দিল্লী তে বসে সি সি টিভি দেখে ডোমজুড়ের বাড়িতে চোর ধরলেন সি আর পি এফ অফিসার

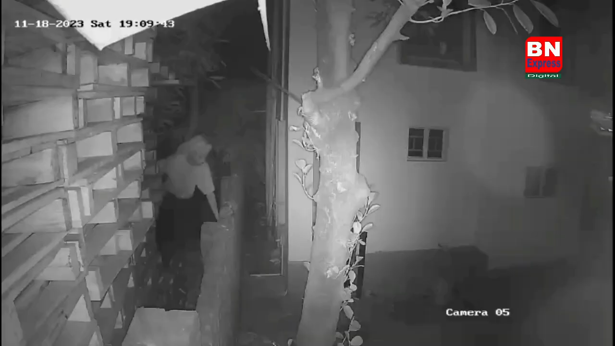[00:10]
चूरी होच्छे डोमजूरेर बारीते बारीर मालीक दिल्लीते बोशे घटनाटी देख्छेन सिसरीबी फुटेजे तार फर जागहटार ताई घोटलो एके बारे हाते नाते पाक्राव करलो ग्राम बाशिरा खबर देवा होलो पुलिस के